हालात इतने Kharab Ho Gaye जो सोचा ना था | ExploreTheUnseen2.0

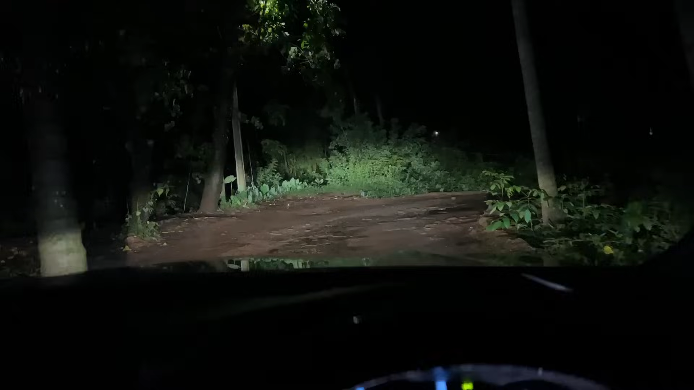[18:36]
फॉर्चुनर से कोई प्रॉब्लम नहीं है, बस इसकी जो हेडलाइट है ना यार, वो नॉट अप टू द मार्क है।
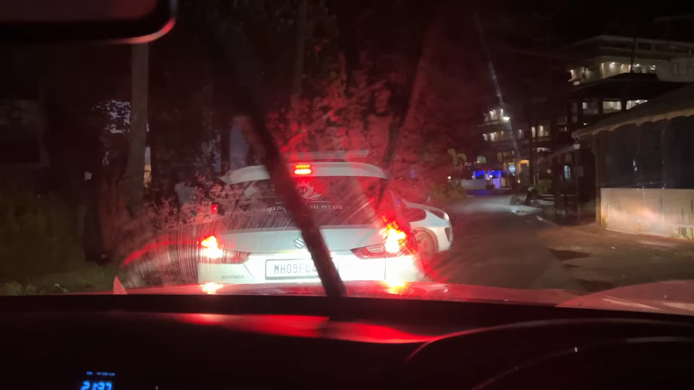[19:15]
अच्छा कह रहे हैं कि उधर से गाड़ी आ रहा है। अच्छा कोई बात नहीं भैया, हम भी देख रहे हैं, चलो भैया साइड में पार्क कर दें।